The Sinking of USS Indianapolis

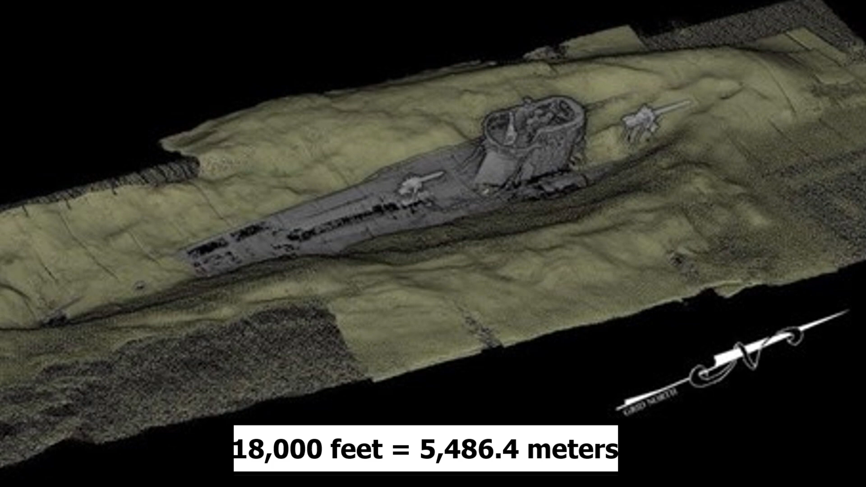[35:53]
It's well preserved due to the depth at which she rests, and she sits within the Rocky Mountain ranges of the North Philippine Sea.